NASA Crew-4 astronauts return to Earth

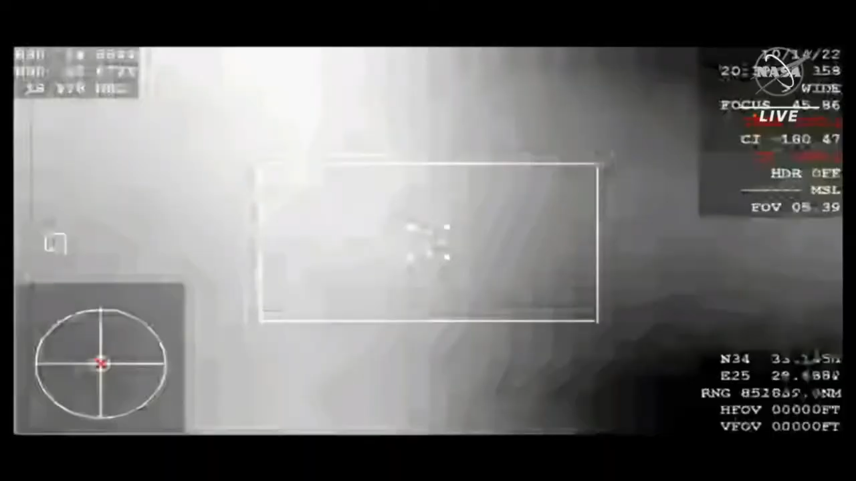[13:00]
and it's equipped with some imaging technology that will be able to get pretty much the first views of the Dragon capsule on its return back to Earth. So we are getting some of that footage right now. We are anticipating that communications blackout and loss of signal here shortly. This is really the beginning of that period where the crew
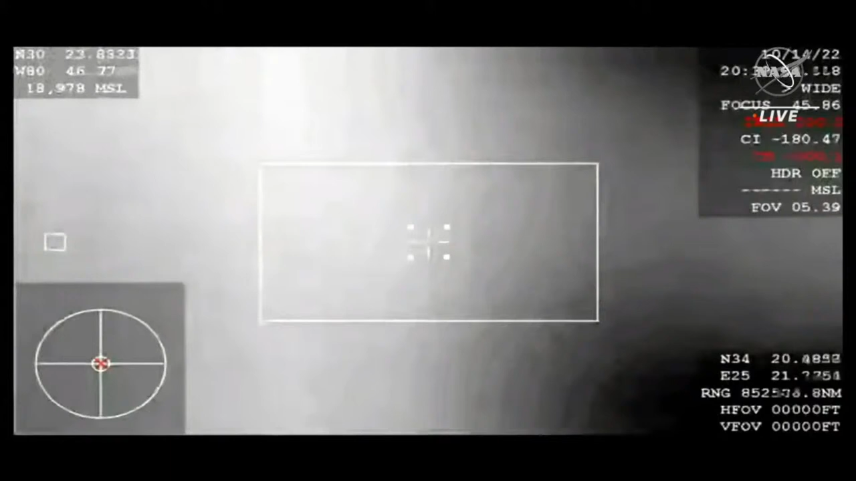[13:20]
themselves will be reentering the Earth's atmosphere.
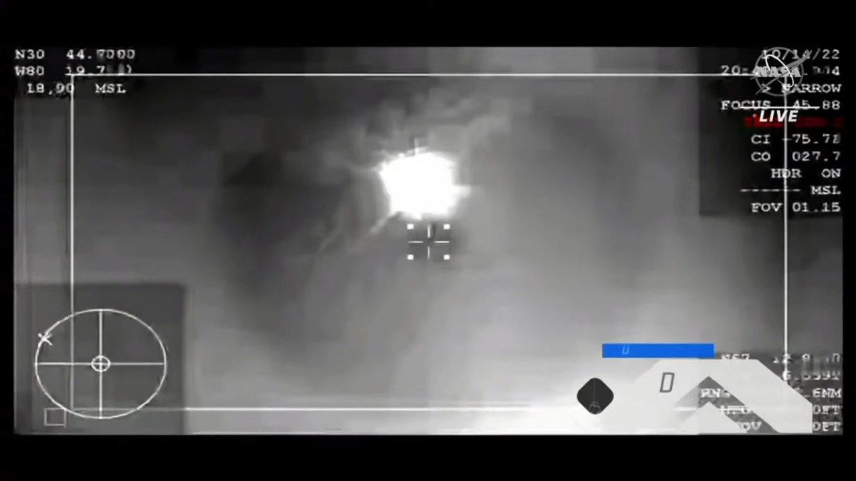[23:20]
We'll be for nominal shoot deploy. Well, Jesse, it is absolutely phenomenal to hear from the crew on the other side of that communications blackout period.
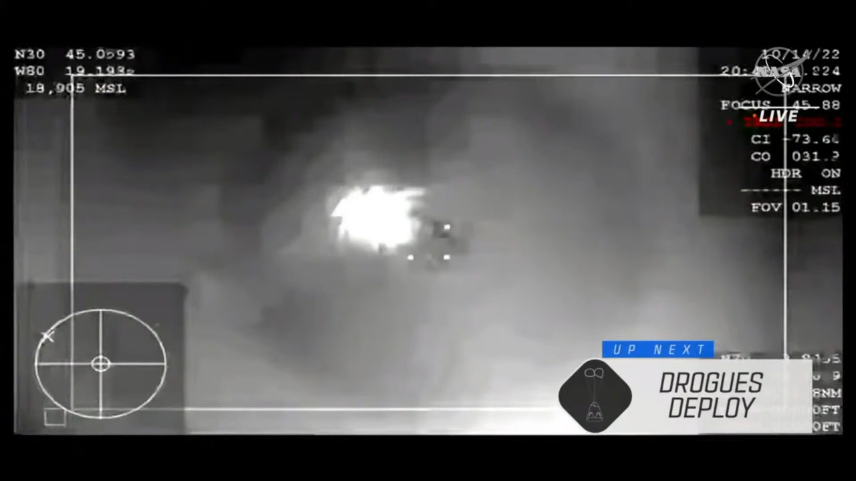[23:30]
We are continuing to get these great views from the WB-57 high altitude aircraft,
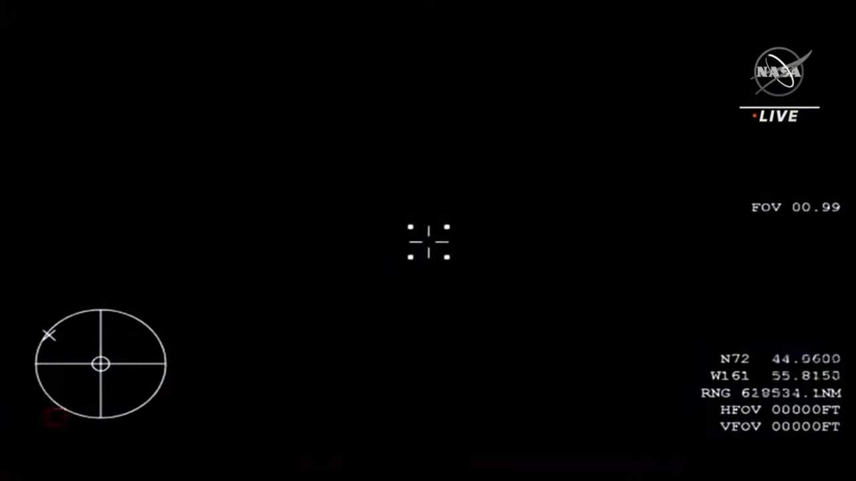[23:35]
providing that thermal imagery.
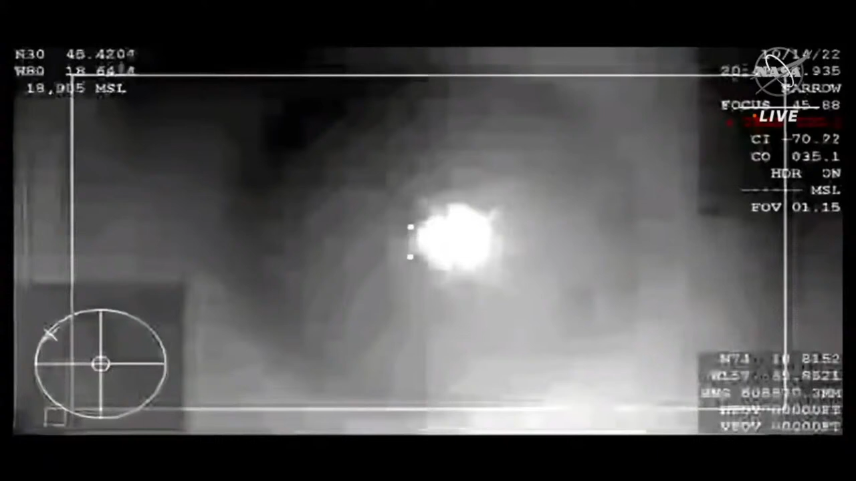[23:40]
We did even see the tail of entry of the vehicle, and it's just absolutely beautiful to see that. So, we also heard...